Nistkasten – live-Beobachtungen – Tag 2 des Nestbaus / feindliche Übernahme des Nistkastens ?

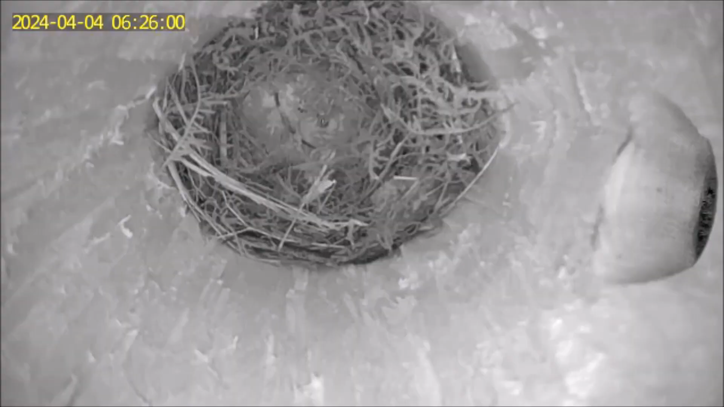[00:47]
Es hat noch kein frisches Baumaterial dabei, will aber erst nochmals die Baustelle inspizieren. Zuerst zögerte es etwas.
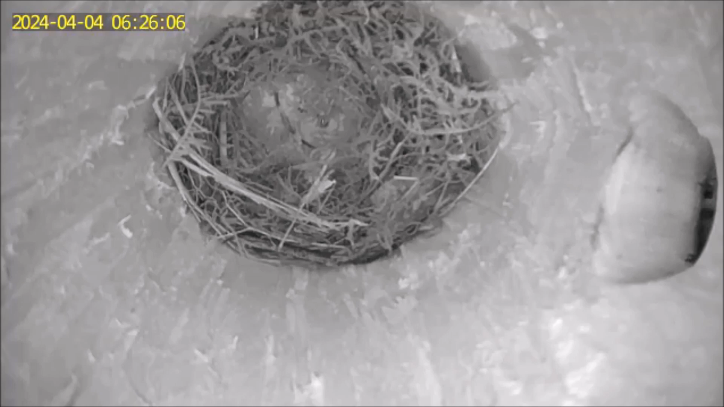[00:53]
Wer weiß, vielleicht hat sich ja über Nacht jemand in das Nest geschlichen und erstmal ganz vorsichtig reingucken. Ist da jemand? Ist da jemand? Nein, ich kann rein. Alles sicher, sieht noch genauso aus wie gestern. Hallo Paul, du kannst auch kommen.
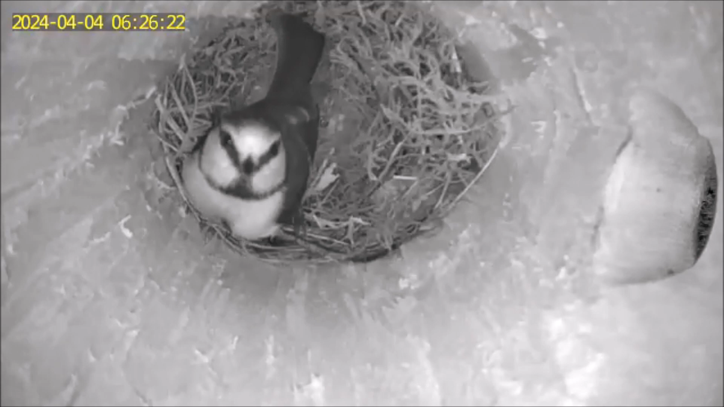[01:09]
Unsere Paula schaut sich nochmal um und guckt. Hey Paul, komm doch, trau dich her.
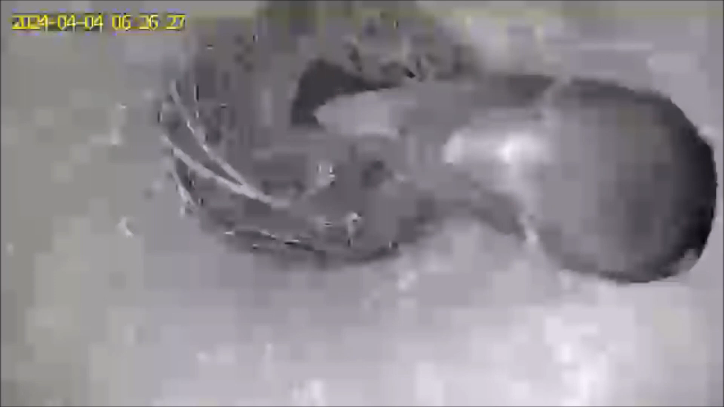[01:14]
Alles nochmal inspizieren, weil das noch in Ordnung ist. Raus mit dir Paula, ich guck mal, ich mach das Nest nochmal in Ordnung und dann geht's aber los. Ja, noch ein bisschen Platz machen. Und die Äste mit dem Kopf zur Seite drücken, ja das können natürlich nur kräftige Männer. Das meint zumindest unser Paul.
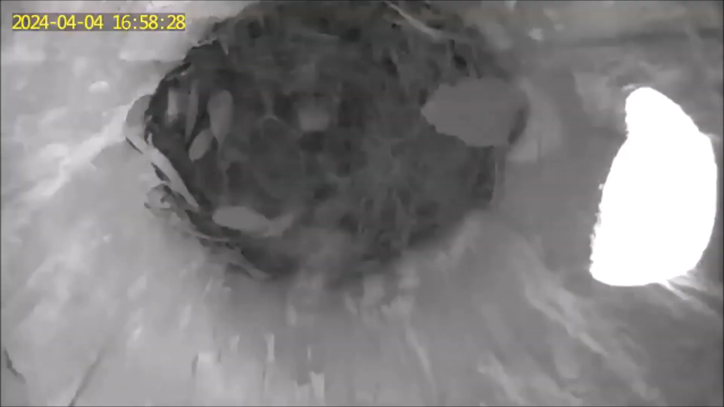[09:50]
Wer noch? Keiner antwortet. Das ist schon mal gut.
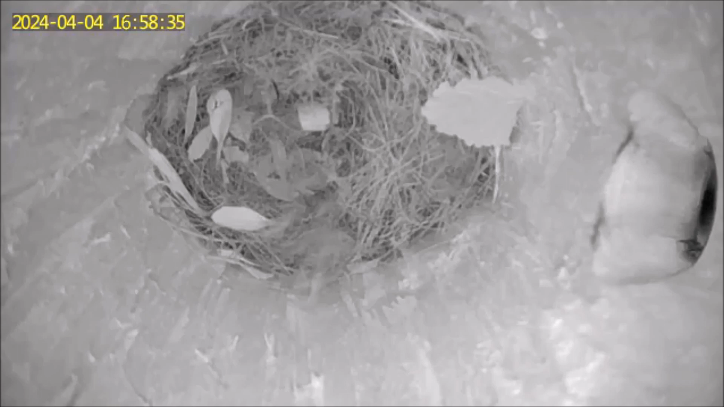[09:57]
Hallo, bin da. Wer noch? Ich habe auch niemanden gesehen.